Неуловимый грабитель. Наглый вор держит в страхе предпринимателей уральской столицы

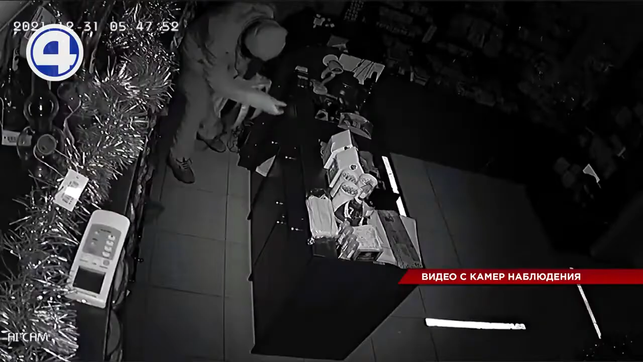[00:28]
Правонарушитель быстро выламывает двери, выбивает стекла и не стесняется возвращаться на место преступления.
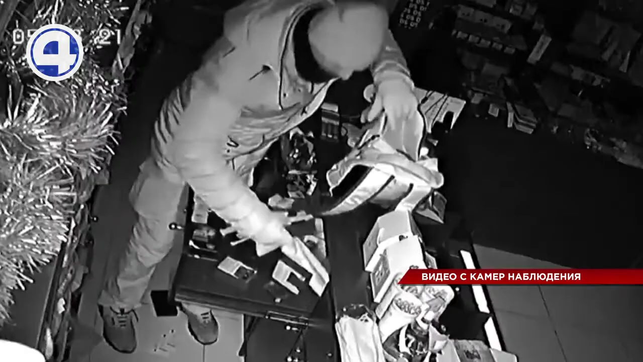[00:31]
Берет только самое ценное. В магазин на улице Тверитино он наведывался трижды.